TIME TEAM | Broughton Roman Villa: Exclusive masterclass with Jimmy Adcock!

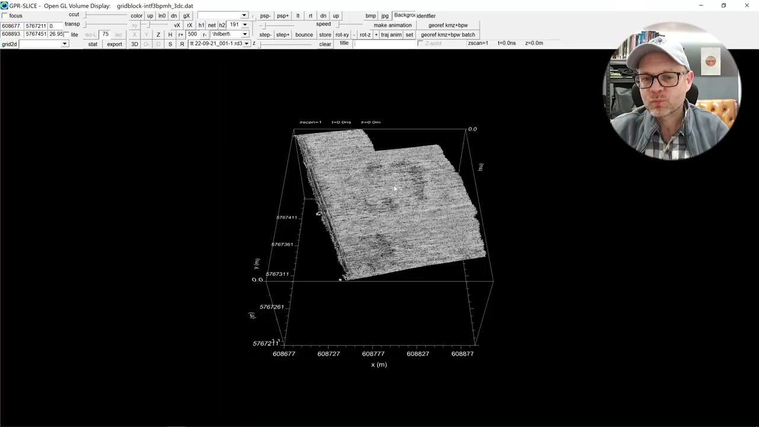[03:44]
What we have in front of us is a cube of data. It's showing the extents of our survey area. So that's our east west extents,
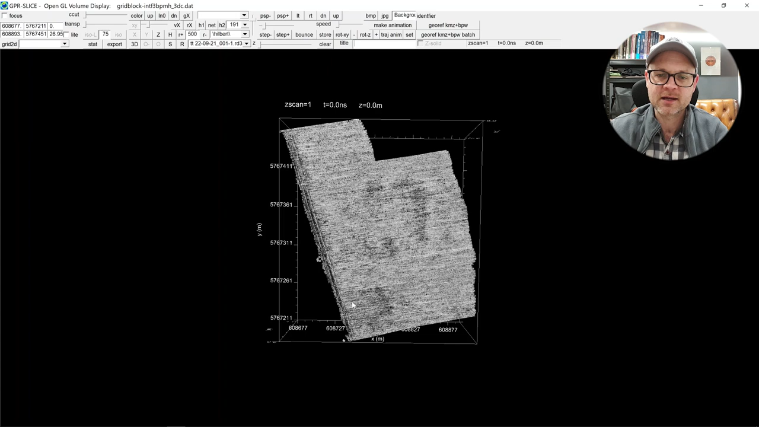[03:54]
our north south, and then from surface to maximum depth, except it's not actually maximum depth.
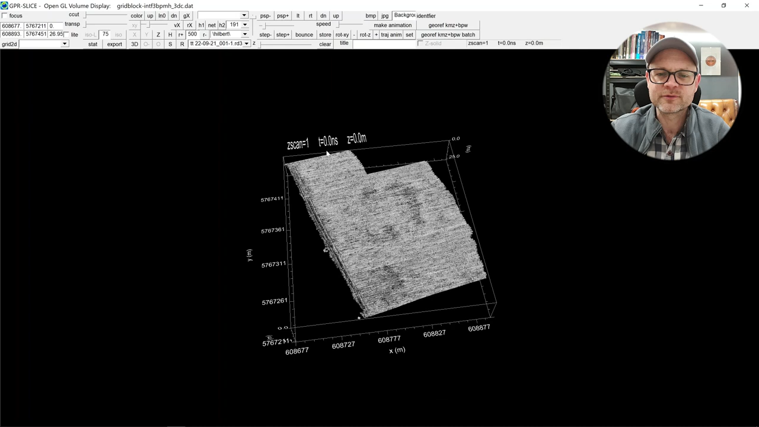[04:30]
So that's our kind of primary data set. But it's actually useful to us to be able to kind of put that in context, see where it lies in the landscape. So what I'm going to do is I'm going to drop an image behind.
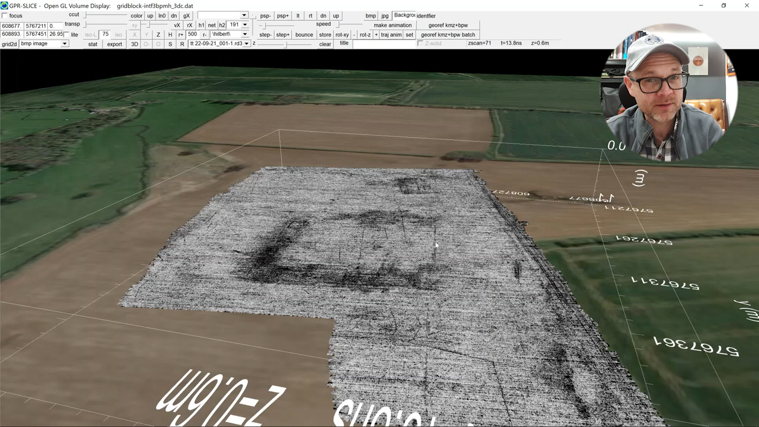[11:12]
So that's a pretty feasible interpretation that that's a wall footing. And if it is, well, it hasn't been dragged away by the plough. So if there were other buildings there, we would expect to see the remains of those as well.
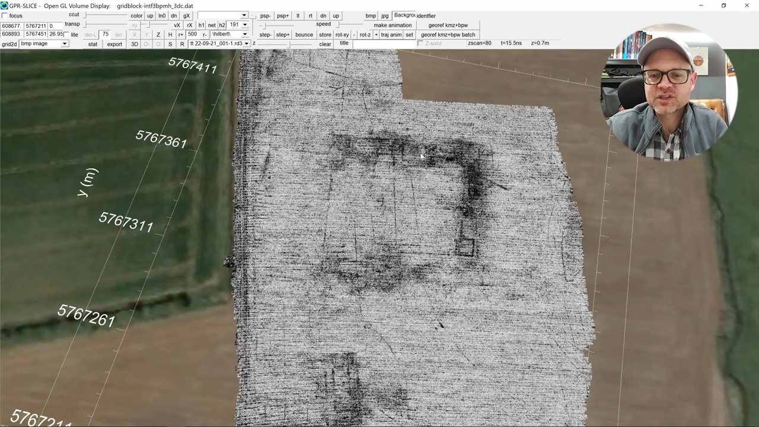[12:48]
And and the magnetic data seem to hint towards sort of a similar layout. One of the things that GPR isn't very good at, whereas, you know, it's great for layouts, great for the relative depths of different things.
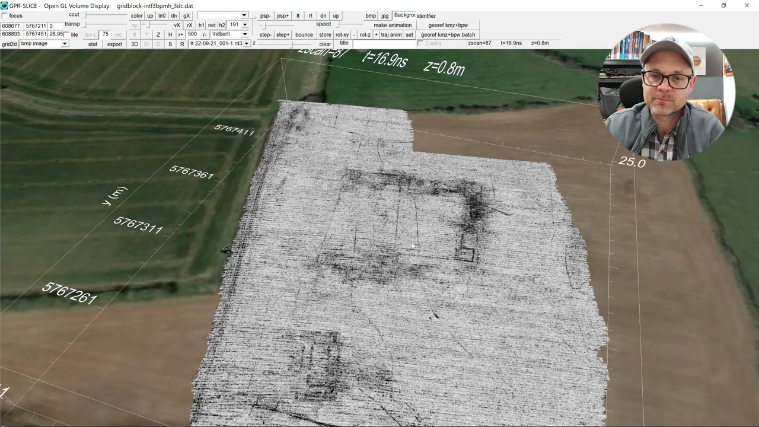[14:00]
We can see as a lot of engineering has gone into this site. So we have these linears up here and extending right the way through the site and also off down to the south. Now, they are probably going to be some kind of water management, bringing water in, taking water away. Some of them are going to be field drains and relatively modern at that. And by modern, I mean kind of 19th, 20th century.
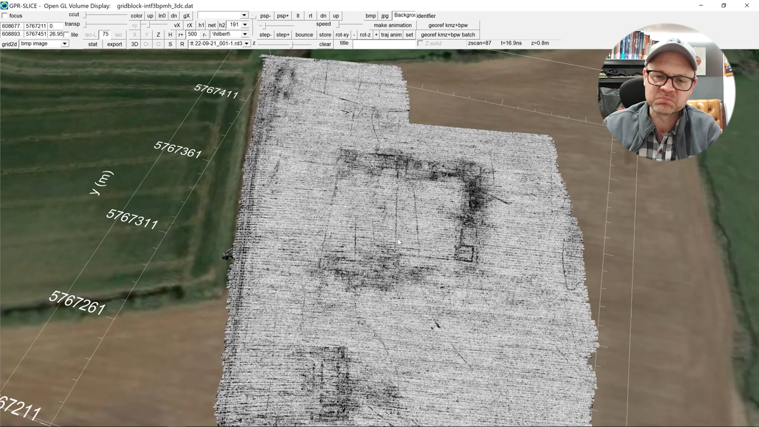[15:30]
But this one here on the right hand side, I just scroll up and down a bit.
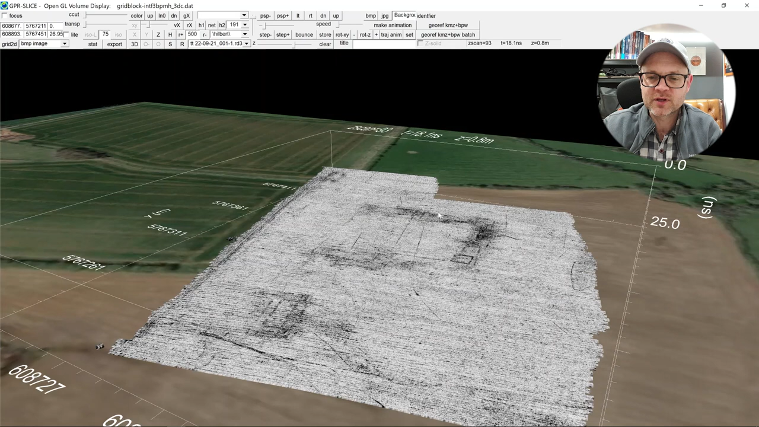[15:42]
It seems to come across the courtyard through this area of response on the southern side and then curve off down to this region, which was the lowest part of the site, really wet and clearly draining down
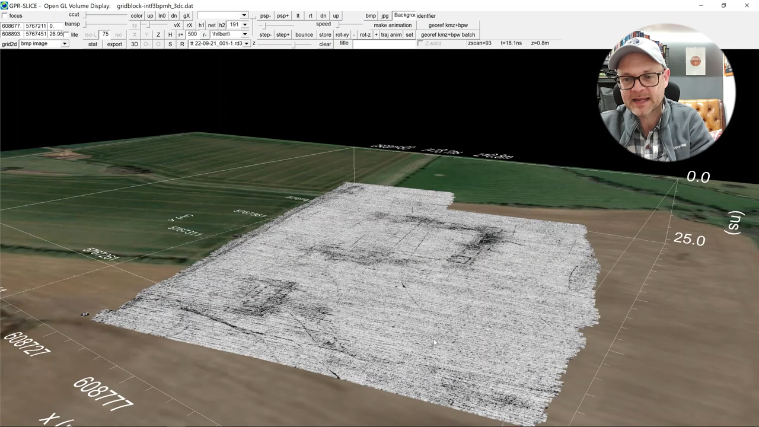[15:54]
towards the stream that sort of made the eastern boundary of the field.
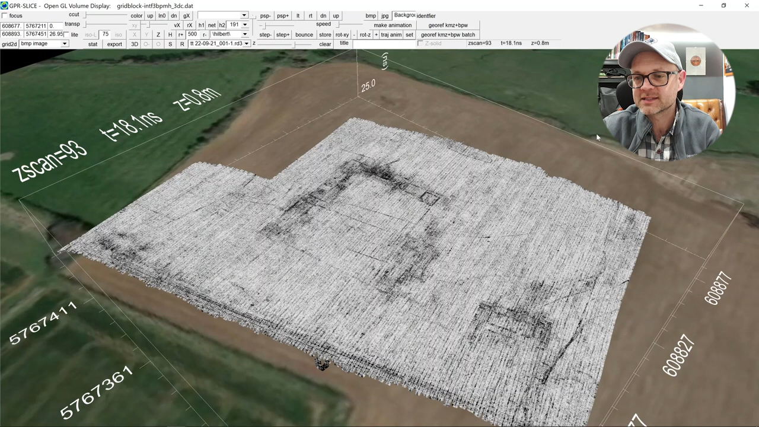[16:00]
So lots of water management, lots of engineering, a bit more up here on the eastern range going on as well. So, you know, again, just points towards the status of this building, you know, it's been put together very well.
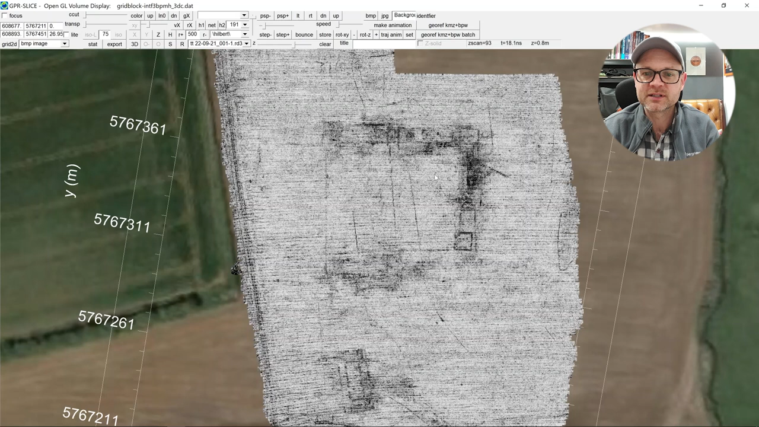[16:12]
And, you know, the groundworks have been done very well, too. So that's the kind of main villa.
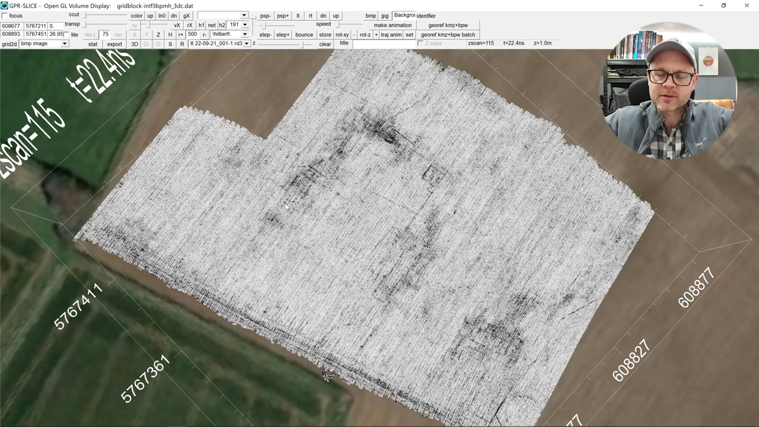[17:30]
And if that is the case, if that's what we've got there, because they're too far apart to the pili, the small pillars that used to hold up hyper-coast floors, that might suggest that this northwestern range, or certainly this end of it, was more than single storey. And so there were piers that held up the first floor.
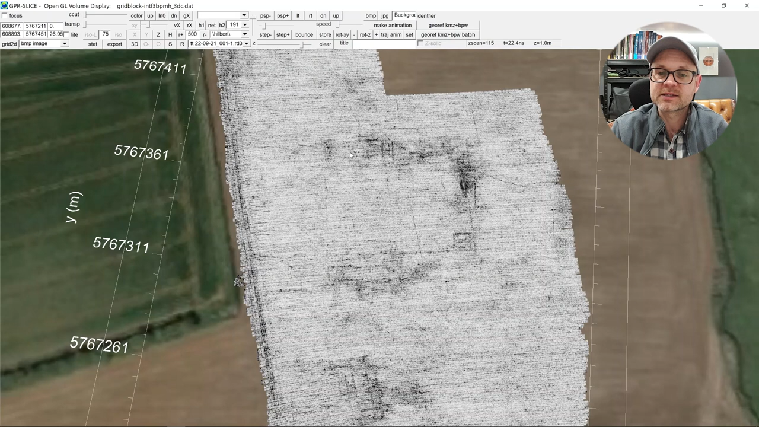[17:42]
And so they've got fairly substantial foundations beneath them, which are showing up as these sort of small discrete pads of increased reflection strength.
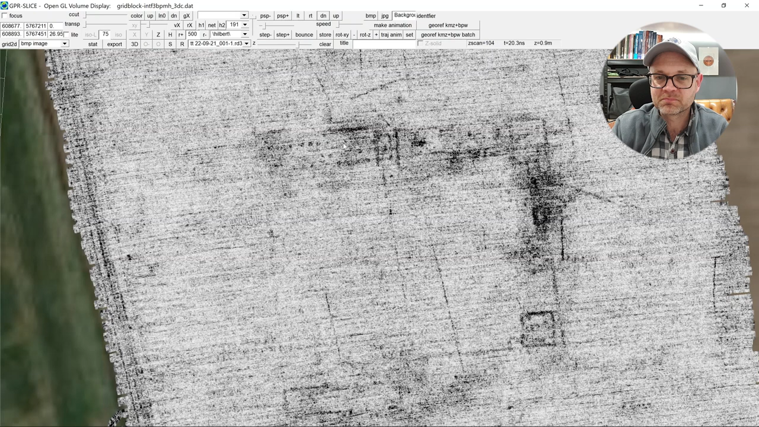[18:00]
One, two, three, four, five, extending all the way along, and maybe some more over this side as well. So there's lots to be gleaned from this data. And from that first look, you know,
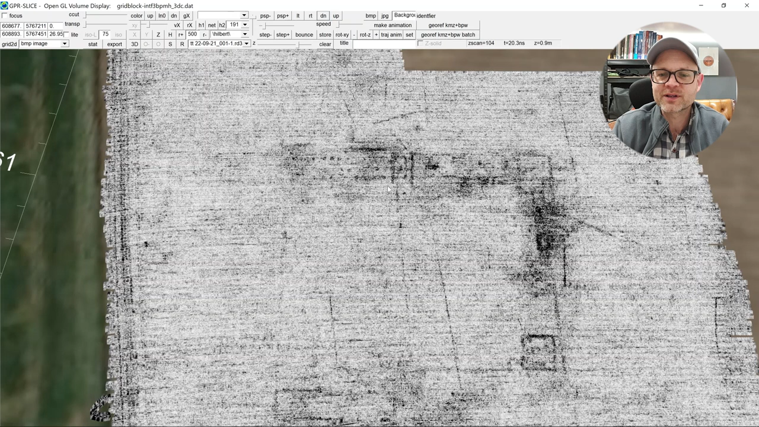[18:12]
we were already asking and answering questions very quickly of the main villa complex. And then to the south, always click the wrong button on that, to the south, we have this other isolated structure, which we knew about from the magnetic data, and it was, we could see it in that, and it had been interpreted as an aisle building. Well, certainly we seem to have some kind of concentric structure. That's a little tricky for me to say, so I won't try and do it again.
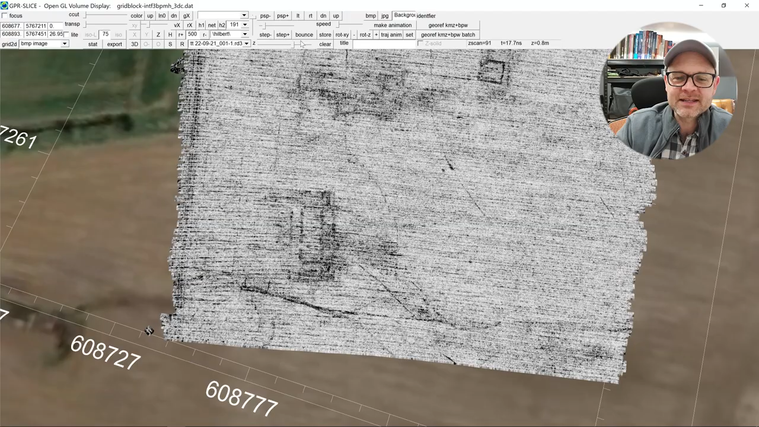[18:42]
And it seems to be relatively substantial as well. I mean, it's got good depth extent on it, you know, certainly on a par with the larger parts of the villa building. And we can see that there's definitely water management that appears to be associated with it. We know we've got a valley running down here, you can actually see some of the wetter ground in the aerial photo. So it's right next to a watercourse. So the obvious questions were, well, is this a bathhouse? Not unusual for them to be remote from the main villa complex,